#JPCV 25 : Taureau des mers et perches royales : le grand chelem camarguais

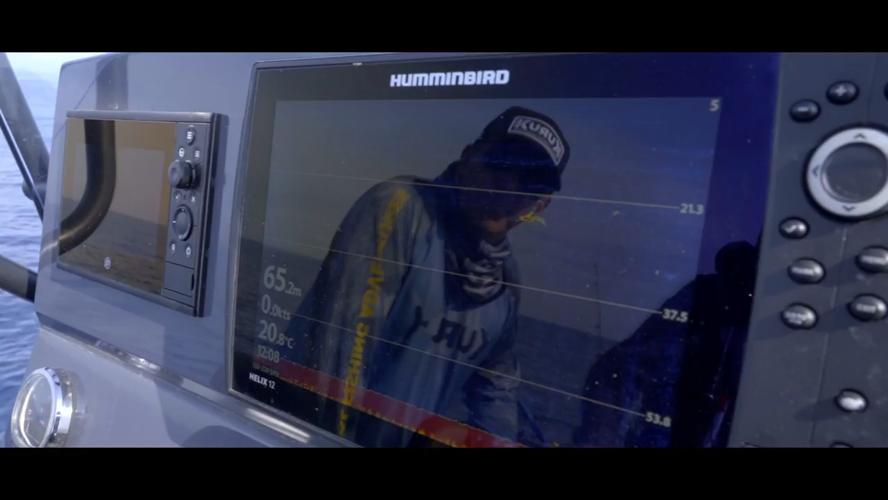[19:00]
On screen: depth 65.2 m, water 20.8°C
Là, il descend une petite sardinette. Et là, tu vas l'avoir à vue sur ton écran. Ah ouais, t'es coquinou, c'est pêche à vue là. Là, c'est comme le pêche du silure au vert, quoi. C'est ça. Après, tu sors ton clonk et c'est parti. Ah, ça m'excite.
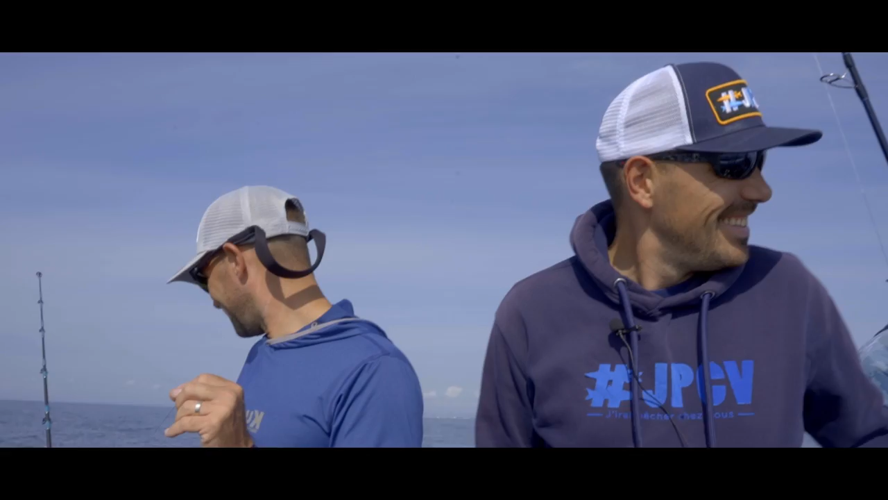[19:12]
Là, il y a le thon, le poisson, et là, il y a l'écho de la lune qui descend.
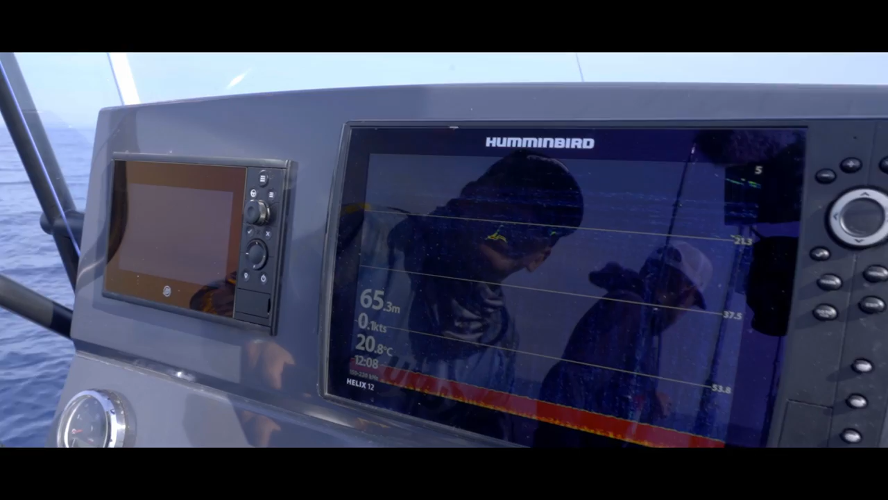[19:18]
On screen: depth 65.3 m, water 20.8°C
Il est monté chercher quelque chose. Et il est redescendu.
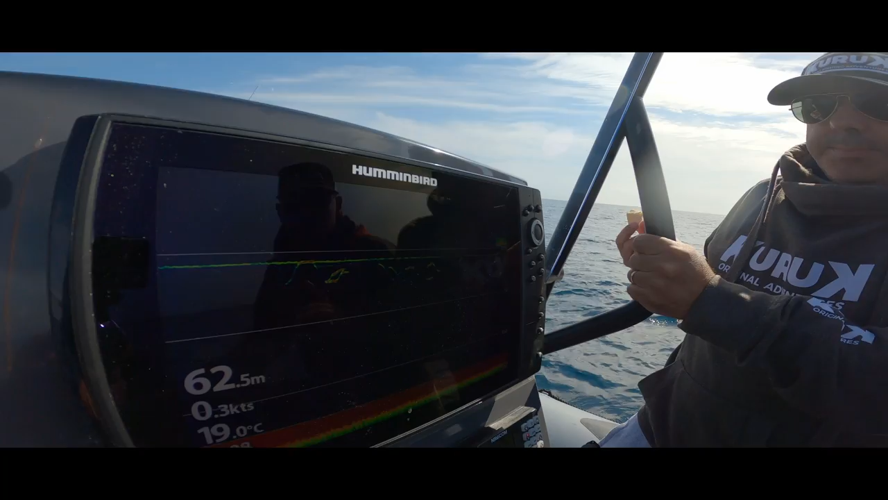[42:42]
On screen: depth 62.5 m, water 19.0°C
Mais en tout cas, ils ont aussi la... à 2-3 mètres au-dessus ou en dessous des lignes, quoi.
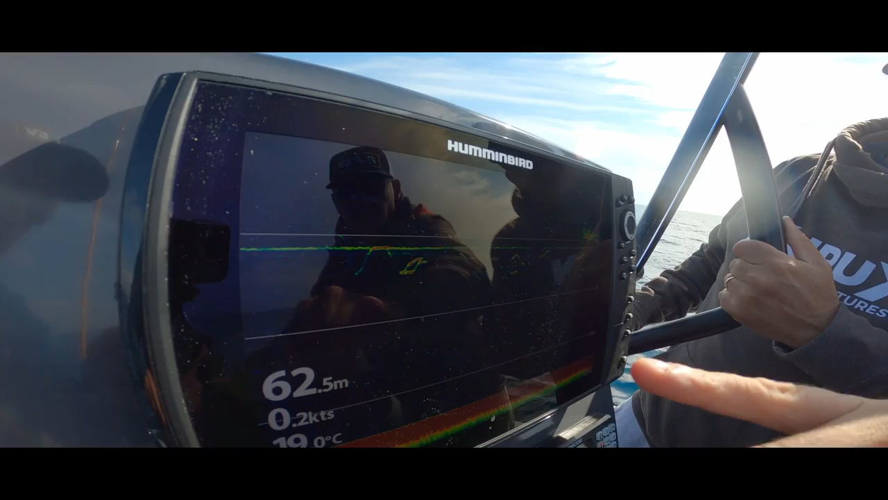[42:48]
On screen: depth 62.5 m
Là, c'est là, il est monté voir, puis il est redescendu. Ça fait le zigzag, quoi. Voilà, donc tout ça, c'est la ligne qui est descendue, les appâts qui se diffusent à hauteur de la ligne.